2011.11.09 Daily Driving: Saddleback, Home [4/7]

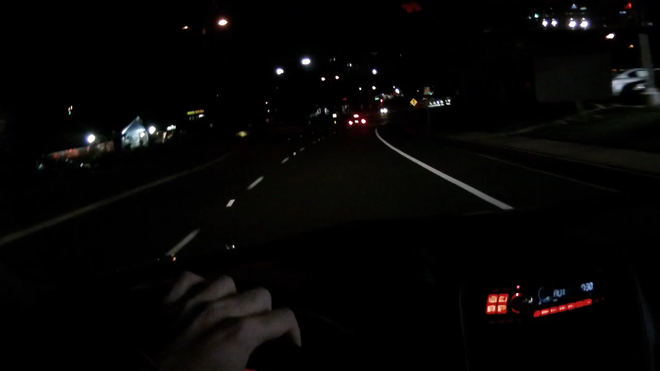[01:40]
Stuff is so much nicer when there's no people here to clog up this right turn. Oh, look, somebody's trying to make a U-turn. Yeah, that happens.
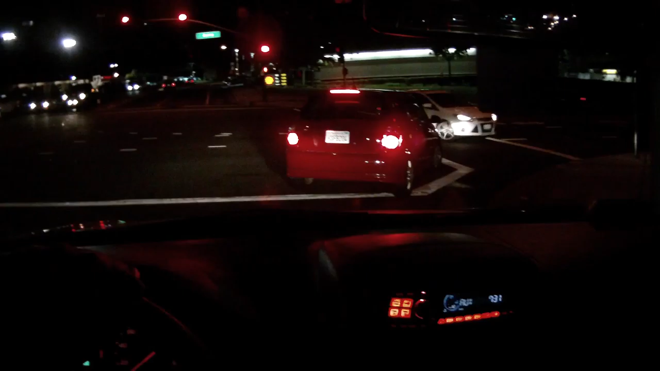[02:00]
They can do that kind of thing.